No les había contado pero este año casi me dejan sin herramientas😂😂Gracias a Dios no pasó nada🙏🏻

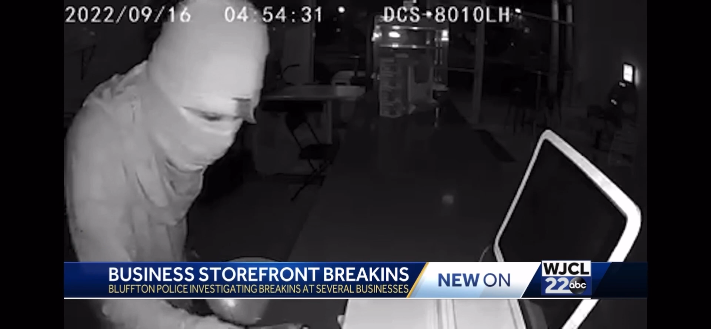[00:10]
This footage was captured by Daggo's Snacks just before 5 a.m. last Friday. In it, you can see at least two masked people breaking into the restaurant in Sheridan Park, even attempting to steal an ATM.
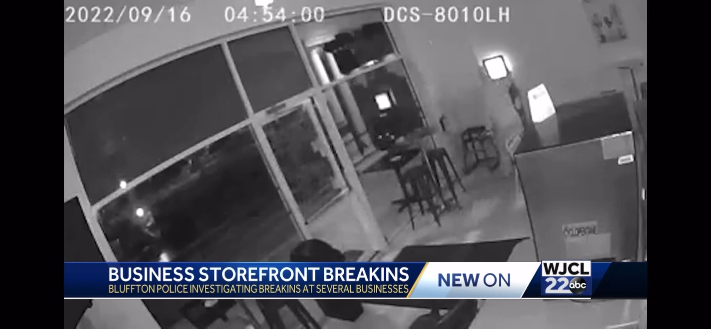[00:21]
Honestly, since they're getting inside our business, our life has changed.